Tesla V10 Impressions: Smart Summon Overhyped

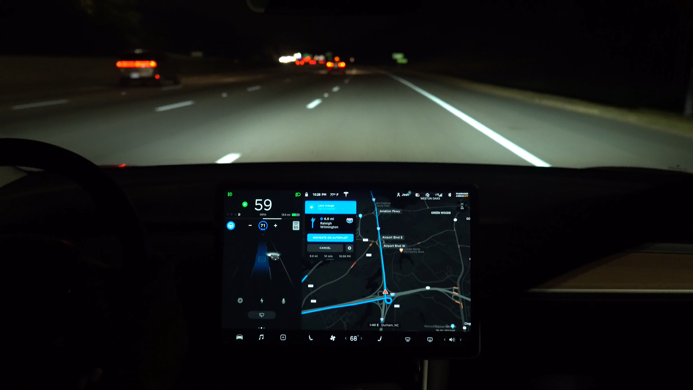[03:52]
giving you even more confidence in the action the car is about to take. Next up, map improvements.
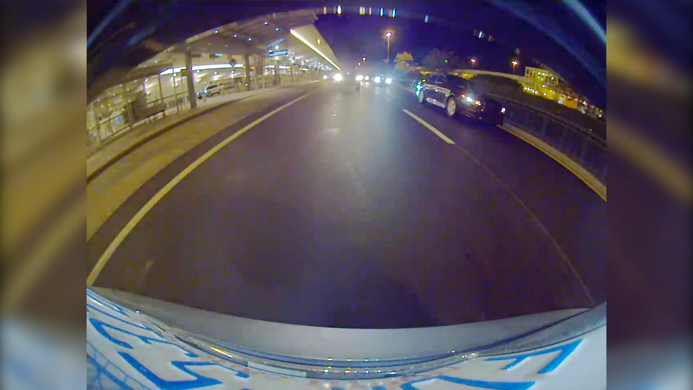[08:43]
that isn't your fault when you're driving your Tesla you'll have video to back it up. Tesla has also improved sentry mode as well.